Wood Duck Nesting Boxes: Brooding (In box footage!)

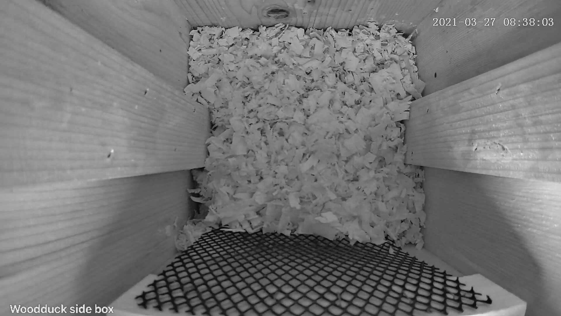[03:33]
Thanks to her burying, we can't see any eggs just yet.
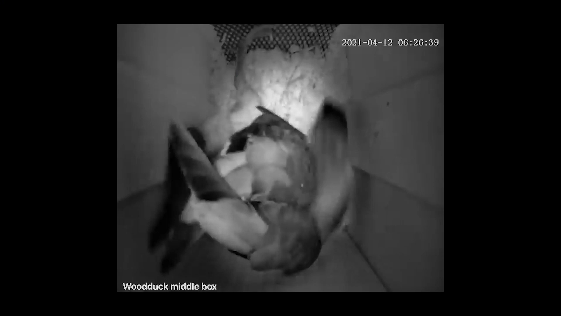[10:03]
During this time, she began staying overnight, but still leaving early in the morning. The full brood was just around the corner.
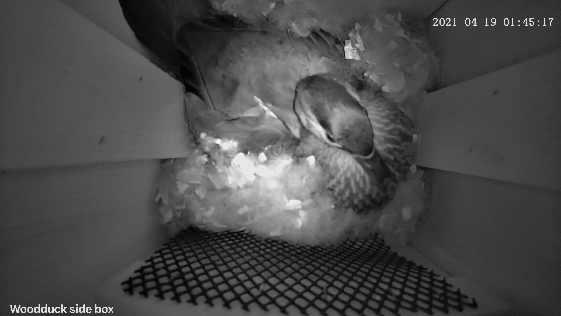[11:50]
The action did not stop over the course of the night. Early on April 19th, Shabby the raccoon made his encore appearance.
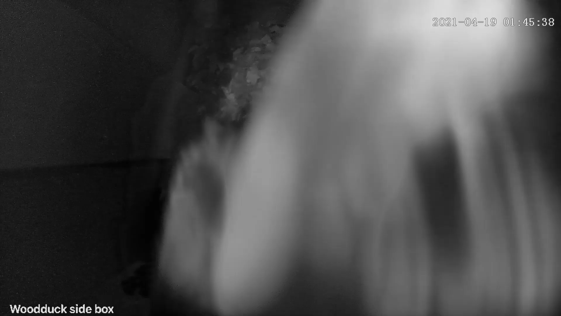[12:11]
Doris flew out of the nest without even taking the time to bury her eggs. The question now was if she would return after such a harrowing ordeal.